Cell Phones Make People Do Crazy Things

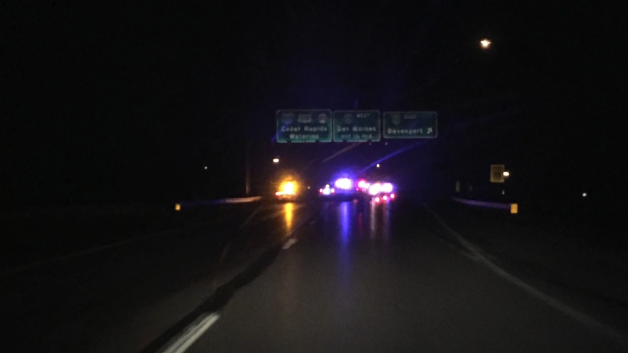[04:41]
A man from Iowa stopped his truck on a freeway because he spotted a cell phone in the middle of the road. And when he attempted to grab it, he was hit by 4 cars because they couldn't see him in the dark. He died at the scene from his injuries.